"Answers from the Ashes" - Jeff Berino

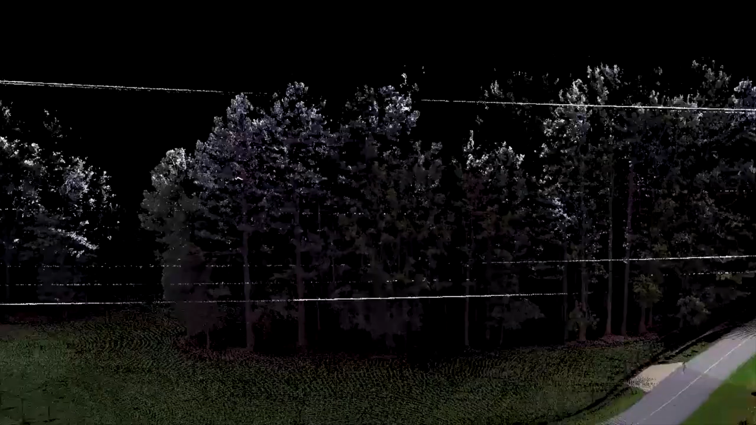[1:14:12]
Accurate within, you know, a tenth of an inch. Fascinating. So we get drone pics. We combine it with LiDAR. And we can get a complete 3D image of a scene.
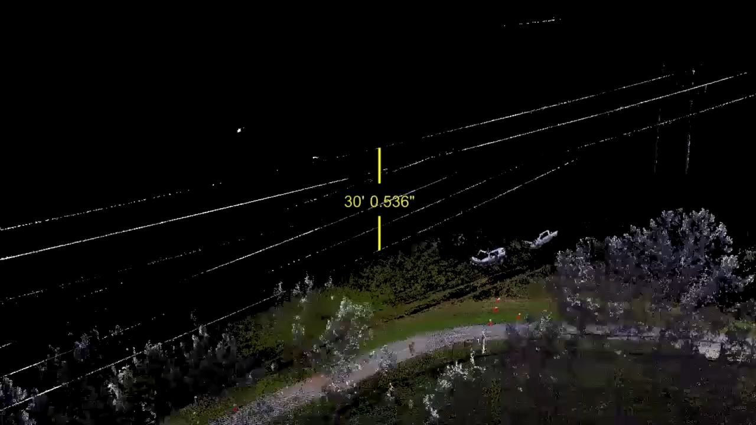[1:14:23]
I love it. Now I've just got to figure out how to get out. A quick case study. All right. For you building scientists.